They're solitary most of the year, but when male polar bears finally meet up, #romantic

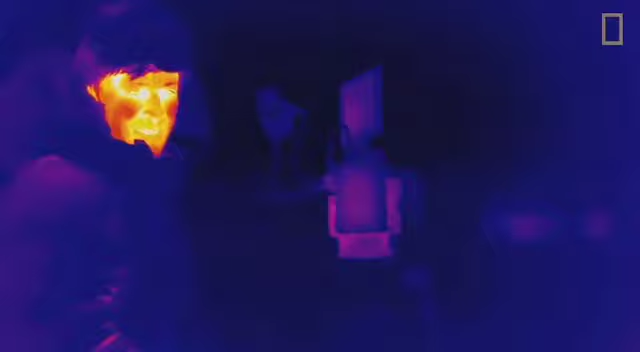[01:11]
Look at the camera. You're now looking at me in heat. I take my glove off to see how my hands, my face, are bright orange.
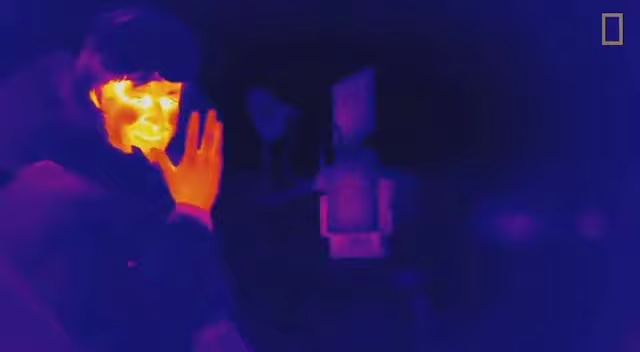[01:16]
That means I'm losing heat in the environment like there is no tomorrow.
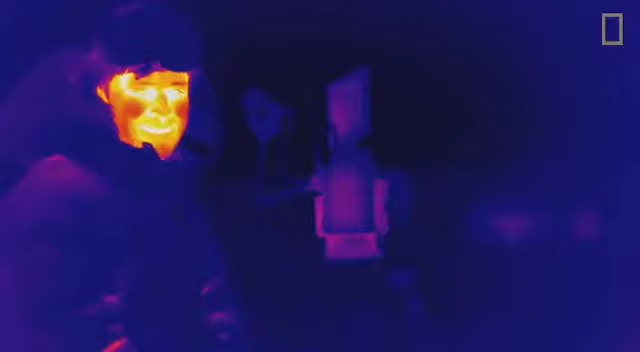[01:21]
I'm so badly adapted to this most residual. He's that dark purple, almost black color.
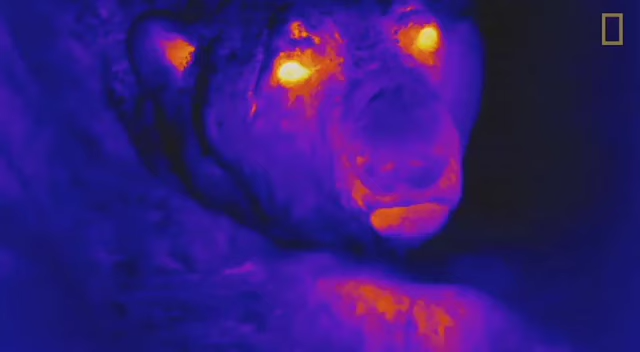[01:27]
And that's because of that thick, thick fur, which obviously I don't have.